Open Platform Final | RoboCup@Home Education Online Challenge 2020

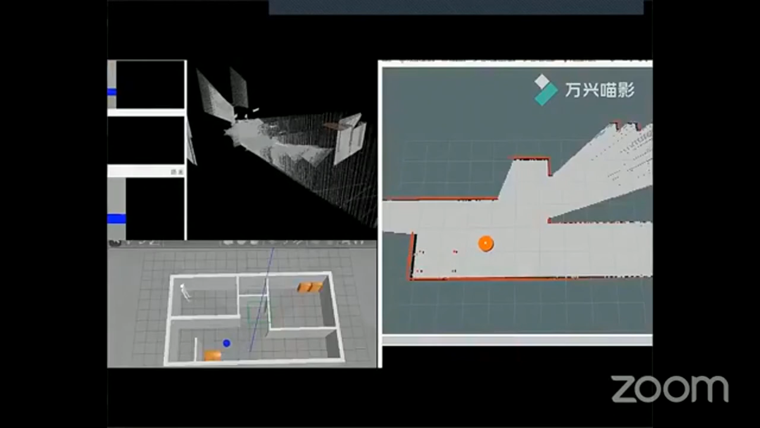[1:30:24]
at the left side is 3D and the right side is 2D map. We use the RTAB 3D mapping package and RGBD sensor depth camera, and the sensor is a laser reader called Kokuyo.